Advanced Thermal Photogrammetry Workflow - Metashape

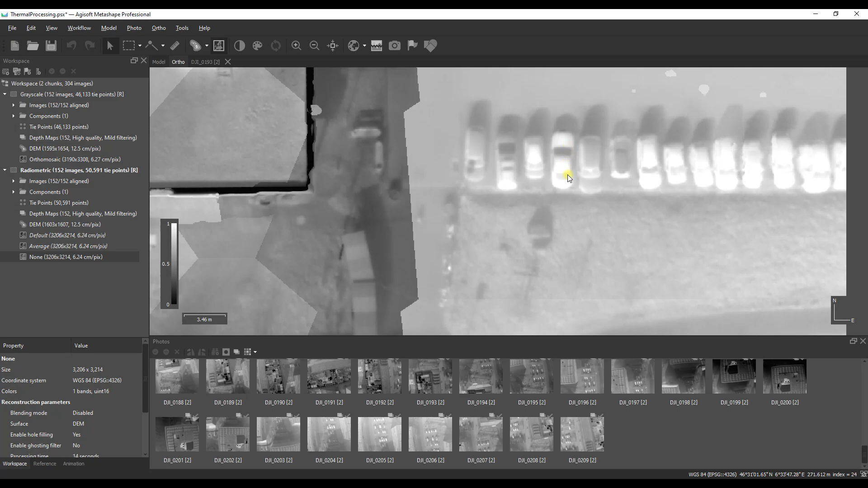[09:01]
are seeing the temperatures in degrees celsius. Looking at this car that I'm highlighting on screen at the moment we can see that the boot of that car is at about 38 degrees celsius and this data set was captured in the middle of the day with the sun shining so this is a temperature that makes enough logical sense to us to decide that we've done our processing correctly.
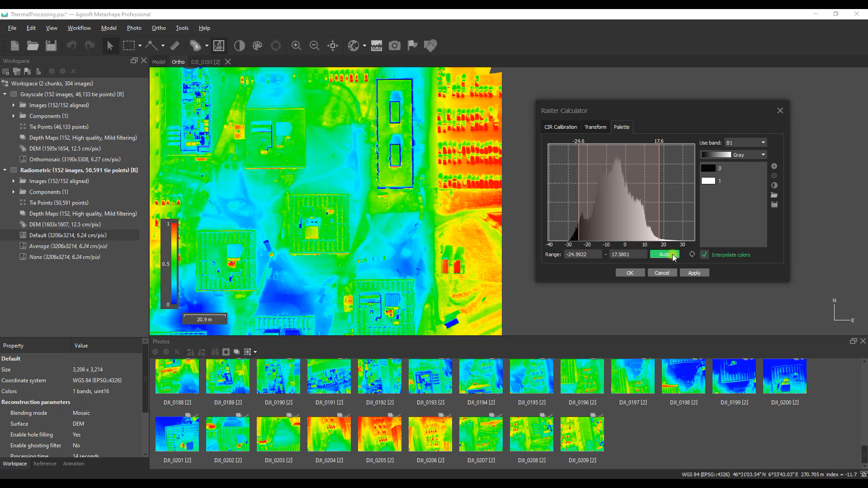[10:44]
export it into a third party tool such as a gis application and that's what we are about to do
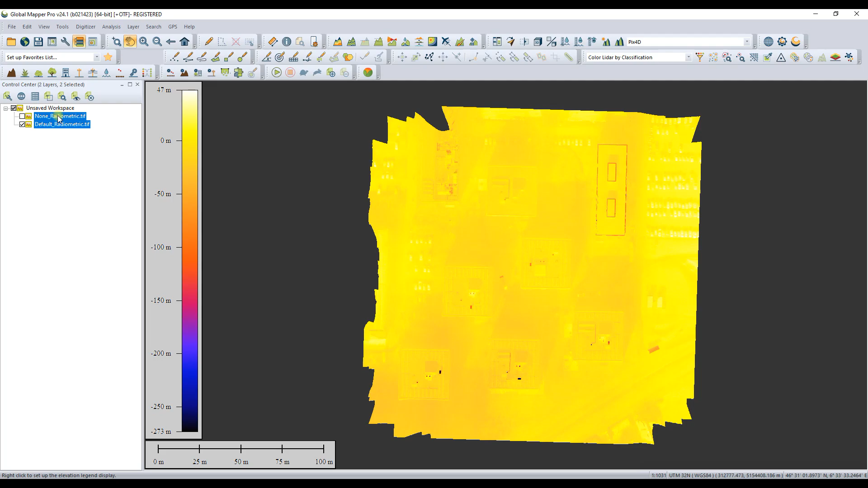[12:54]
i'm going to now edit the range of temperature values to negative
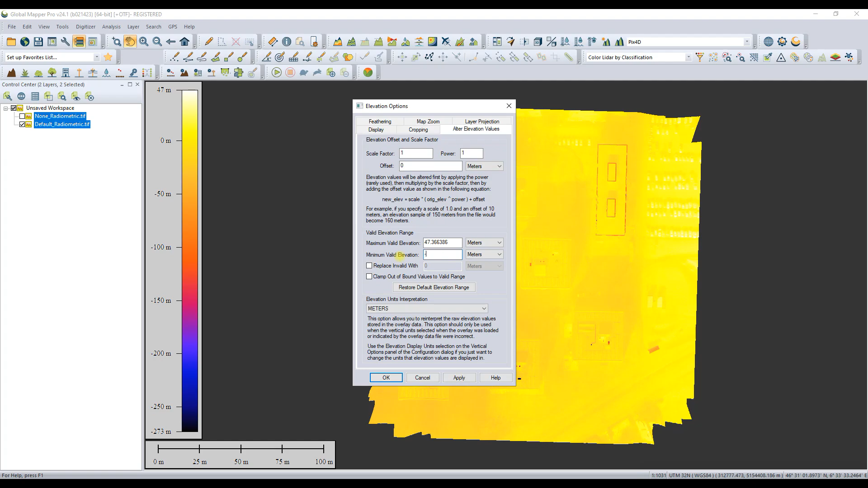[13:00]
60 up to 47 and i use negative 60 purely because i know that for a flow camera certainly the zenus xt that negative 60
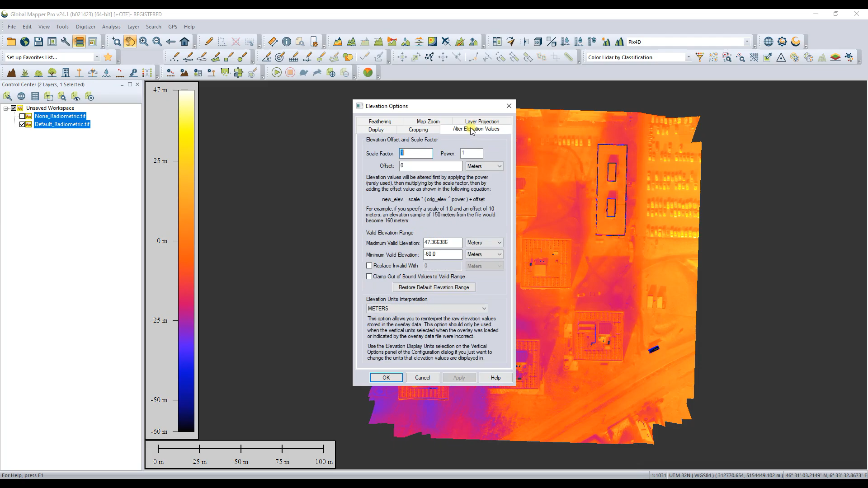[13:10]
is the lower limit it cannot record temperatures outside of that range here i'm showing you how you could just look at a defined temperature range for example between 10
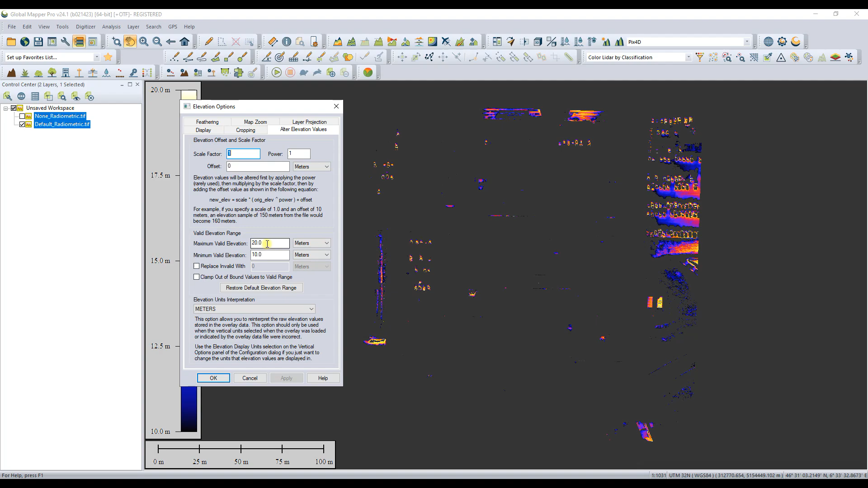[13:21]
and 20 degrees or just positive 0 to 100 degrees celsius as an example just highlighting how the thermal data set becomes very valuable and
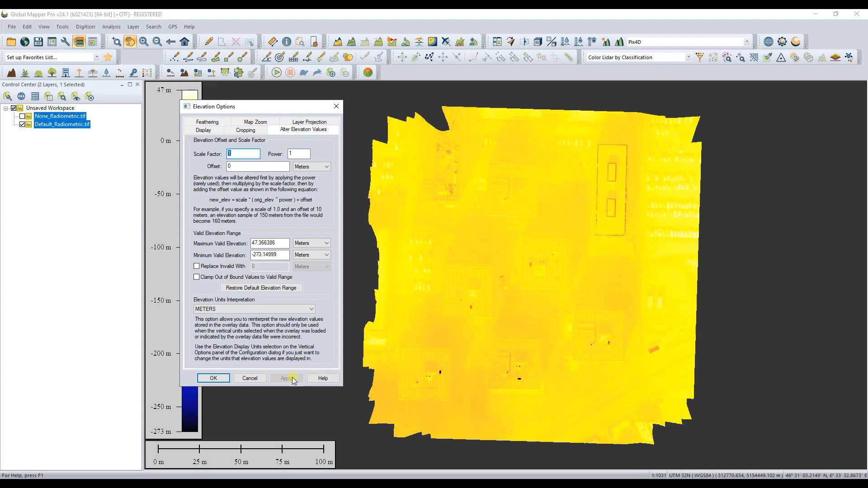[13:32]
versatile when you are using it within the correct tool i'm going to reset though to negative 60 up to the 47 degrees celsius range so that we can do some additional analysis of this data another cool trick is to look at your thermal data within three dimensions and this is a
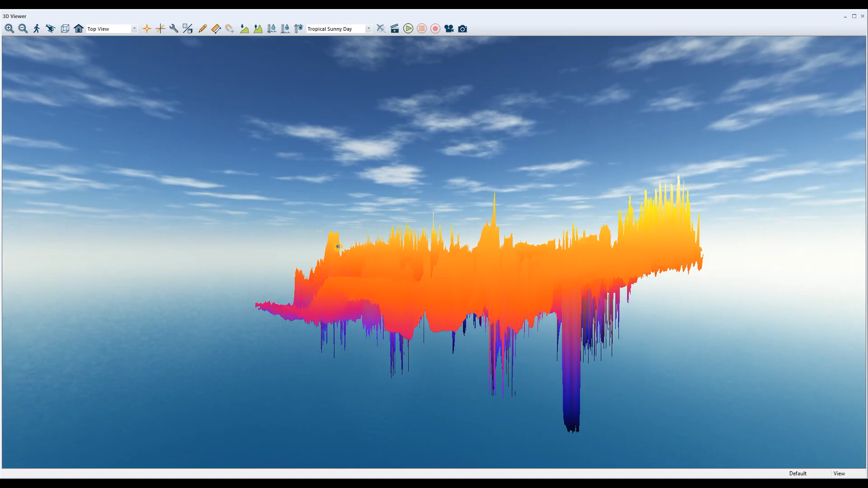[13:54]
very nice analysis and viewing tool if you're looking for particular areas of problems
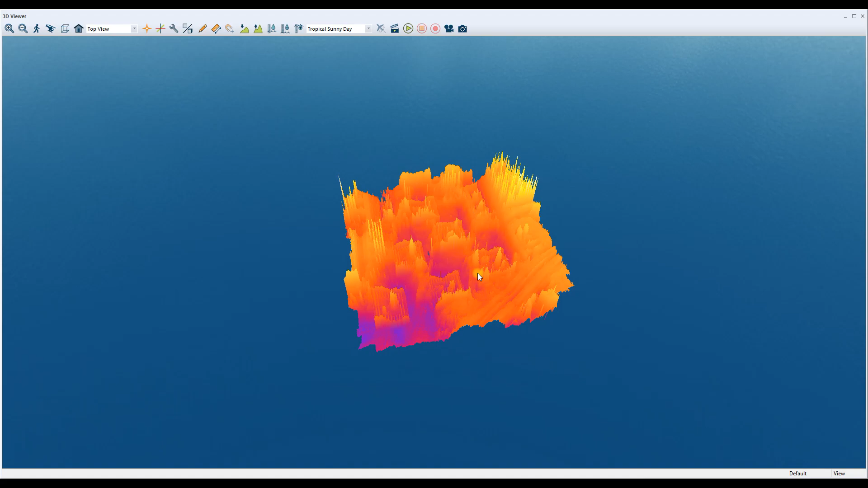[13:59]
such as solar panels you might want to view that
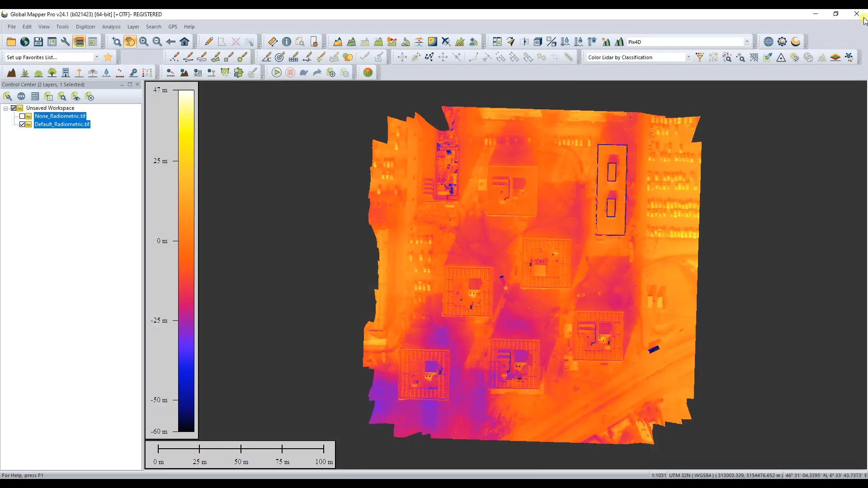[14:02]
in 3d and where you see spikes there might be an issue on solar panels going back to the same car
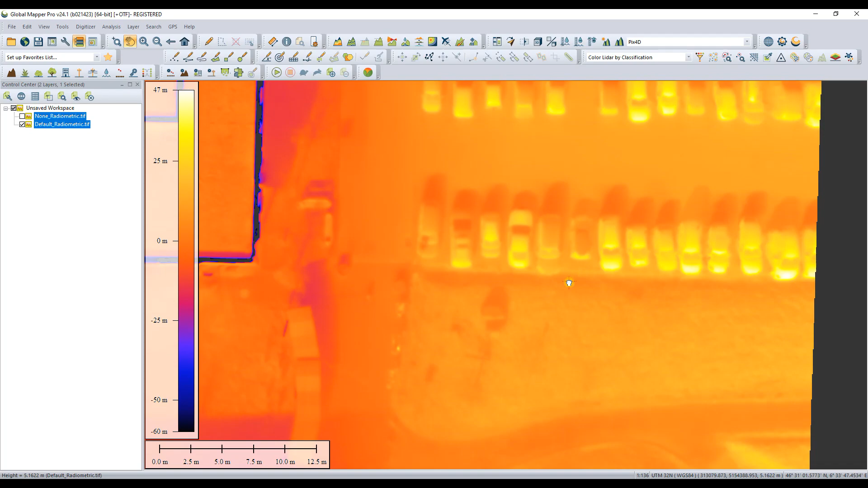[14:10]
that we referenced earlier we're going to take a look at how our processed values compare to the actual raw data within flertools so i've opened flertools here on the right
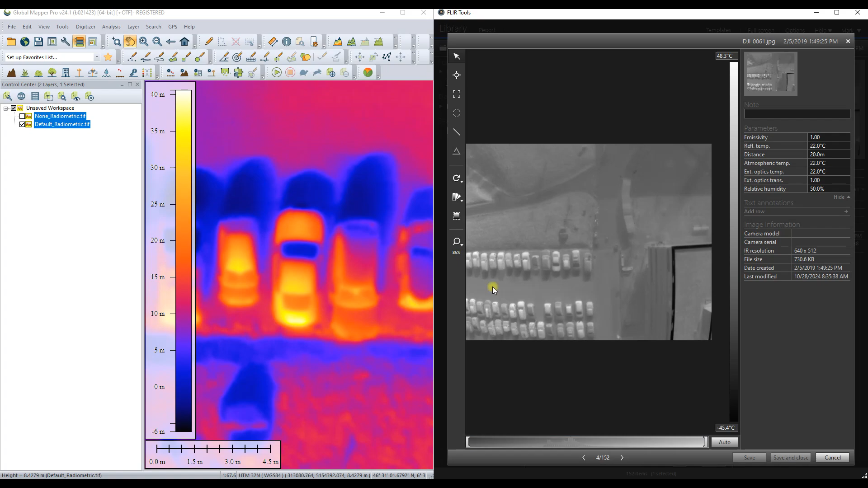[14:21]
hand side of the screen and i'm adjusting the color palette to something representative of what we are using within global mapper as well i'm then going to analyze the temperature on that car by using the temperature picker tool which is located at the top left in flertools and you can see here flertools has 38.9 degrees celsius and when we go back to global map for our process data you can see how we are very